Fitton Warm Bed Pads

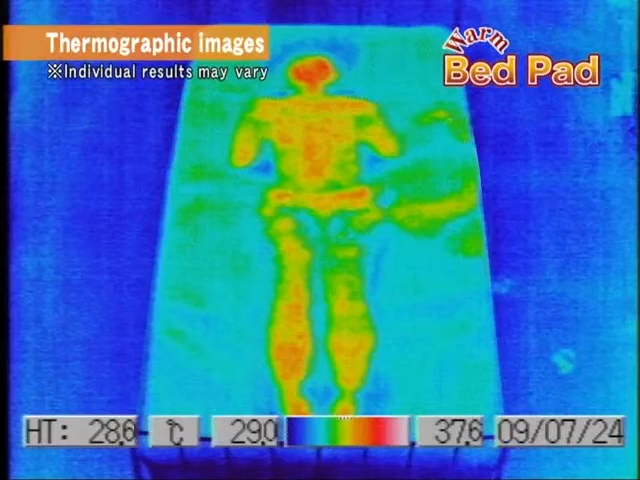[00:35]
On screen: scale top 37.6°C
You can be this much warmer!
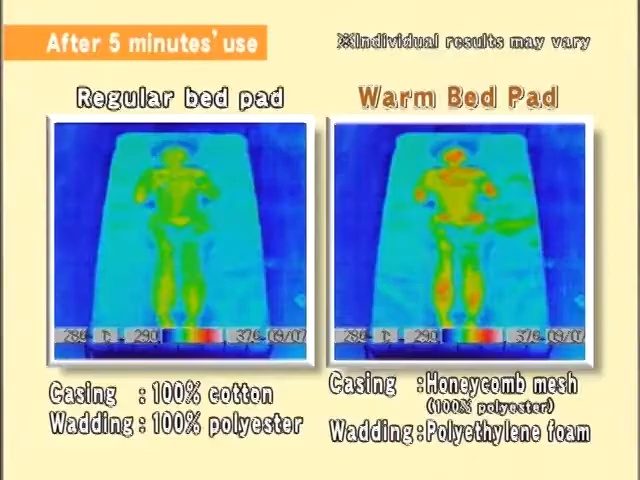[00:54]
Your body's natural warmth is maintained.